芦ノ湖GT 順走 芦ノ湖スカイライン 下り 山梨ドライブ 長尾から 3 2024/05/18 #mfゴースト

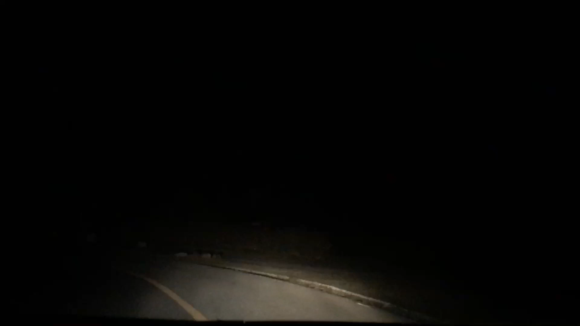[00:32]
おあ、これ石だった。 あれ、いたね、座ってたね、 座ってたよね、 休んでたね。 座ってたやつがいたから手前のさ、 あー石ね、 岩がさ、うん、鹿かと思ってもいっぱいいるじゃん、とただ石やんけ。 さすがにあんなくつろいでるから入るわけにいかん。 超くつろいでたね。 ね、疲れたんなって感じ。 よっぽど今日人いない、来てないんだな。 休んでください。